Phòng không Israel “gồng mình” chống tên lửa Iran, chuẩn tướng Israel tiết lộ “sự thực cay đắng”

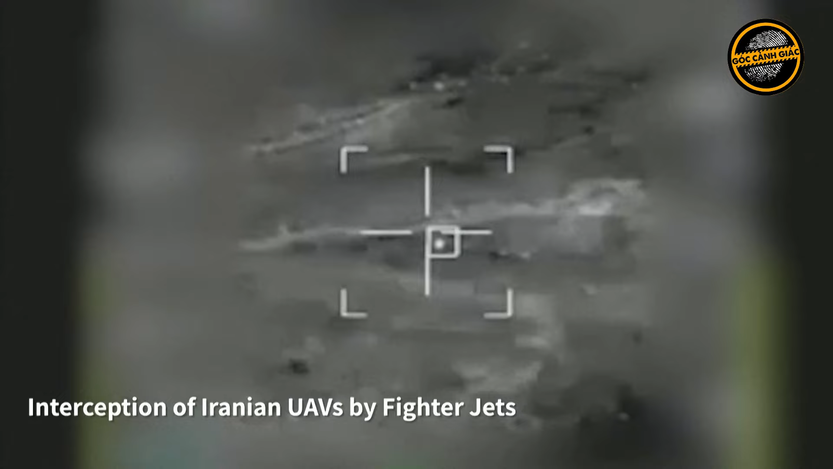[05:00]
Trong khi đó, kênh truyền hình Channel 12 của Israel đưa tin nước này đã bắt đầu đánh chặn máy bay không người lái của Iran.
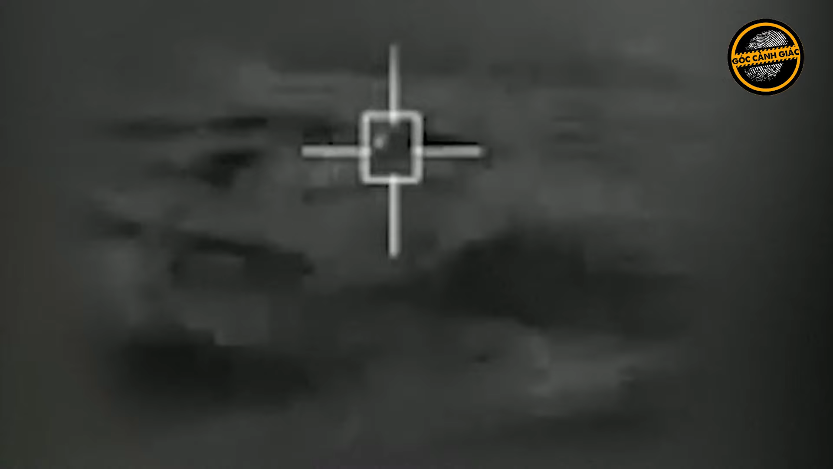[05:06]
Theo Channel 12, Iran đã phóng khoảng 100 máy bay không người lái và tên lửa hành trình. Trong đó,